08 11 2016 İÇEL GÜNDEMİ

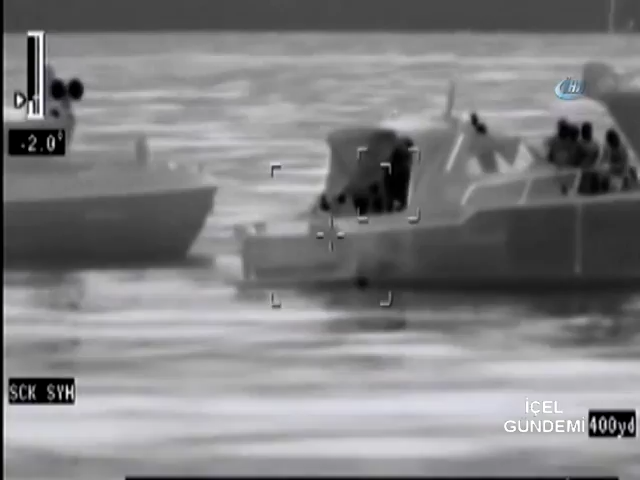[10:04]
Ekiplerin bölgede yapmış olduğu çalışmada Saman Dağı ilçesi
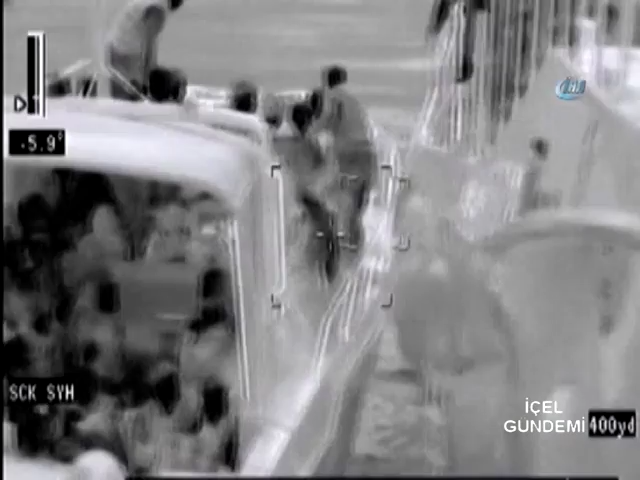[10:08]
batısında düzensiz göçmenleri taşıyan sürat teknesi tespit edilerek tekneye telsiz ve megafonla dur çağrıları yapıldı.
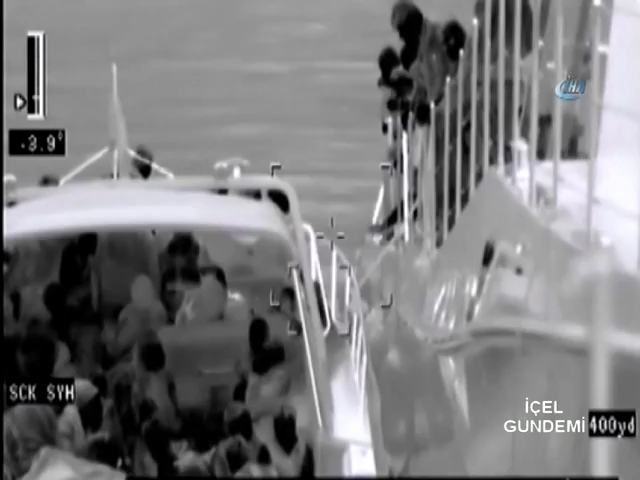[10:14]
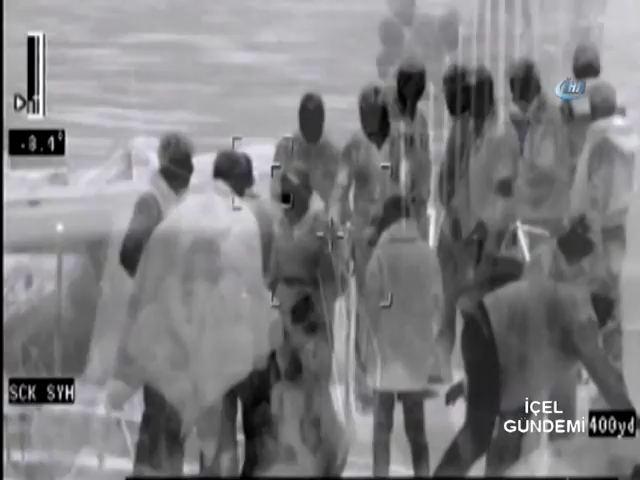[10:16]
Yapılan çağrılara cevap vermeyen ve rotasını değiştirmeden Kuzey Kıbrıs Türk Cumhuriyeti istikametine gitmeye devam eden tekne Karpazbur'un açıklarında abluk altına alınarak durduruldu.
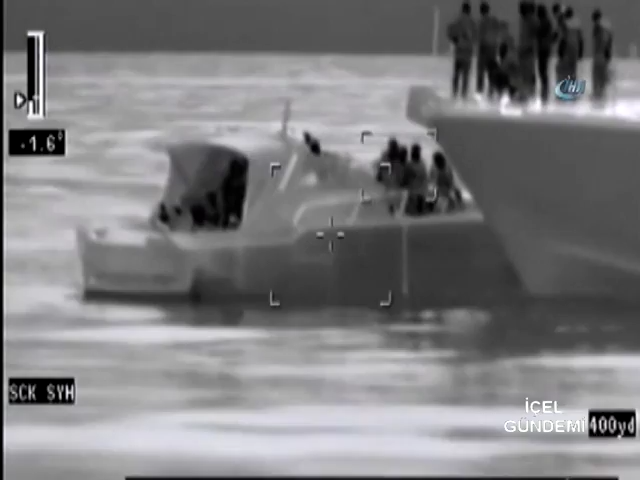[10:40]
görülen göçmenler Saman Dağı ilçe jandarma komutanlığına teslim edildi. Ayrıca kaçak göçle ilgili olarak 4 kişi de gözaltına alındı.